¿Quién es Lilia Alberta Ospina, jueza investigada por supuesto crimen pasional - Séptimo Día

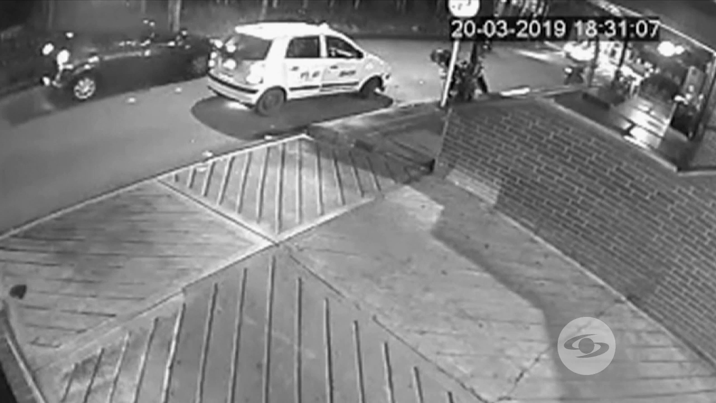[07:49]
6:31:07 aparece en la parte de arriba de la pantalla el vehículo de Mirna Torres, un Renault Sandero de color oscuro. De inmediato, una motocicleta con dos pasajeros lo alcanza. El carro se detiene en el parque. La moto llega y se observa con cierta dificultad unos fogonazos. La motocicleta se pierde y el auto de Mirna prende las luces estacionarias. El segundo video es más claro.
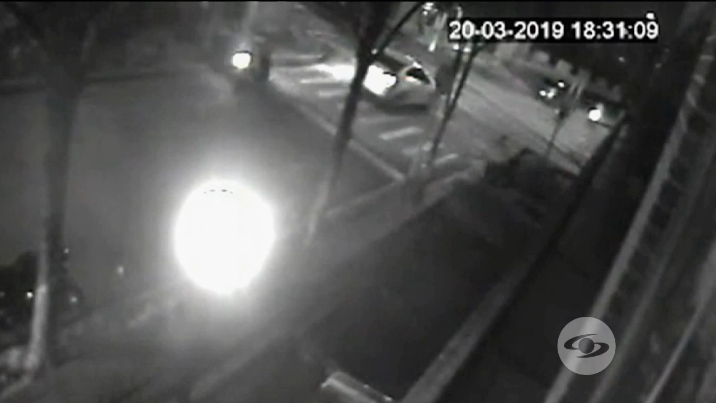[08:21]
Es de una cámara ubicada justo en la esquina en donde los hombres disparan. Observen de nuevo el Renault Sandero. Ahora a las 6:31:13. La moto se le acerca y en menos de 3 segundos el parrillero dispara. Según Mirna, 3 veces. La prueba que encontró Quintero no fue la única valiosa para esta investigación.